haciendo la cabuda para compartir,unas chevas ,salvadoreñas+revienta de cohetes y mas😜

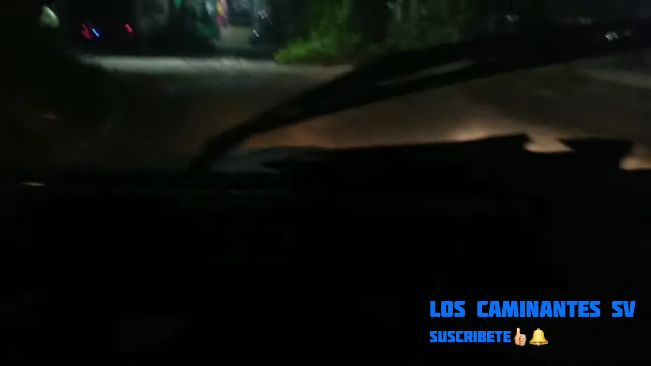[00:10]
gracias a Caminante SB. Andamos aquí recogiéndonos cheradas porque
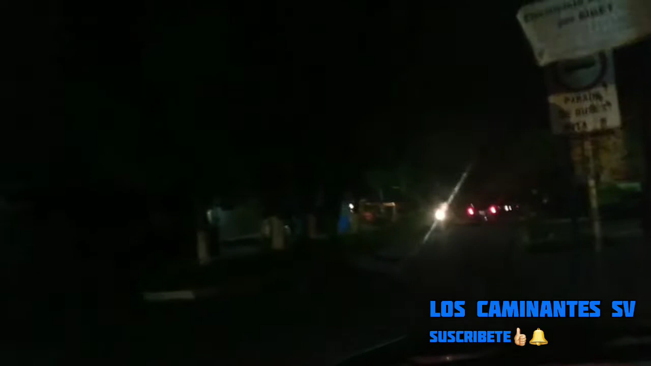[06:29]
Él vive por allá, ve. Por allá, ve. Se ve oscuro porque ahorita son como las 8.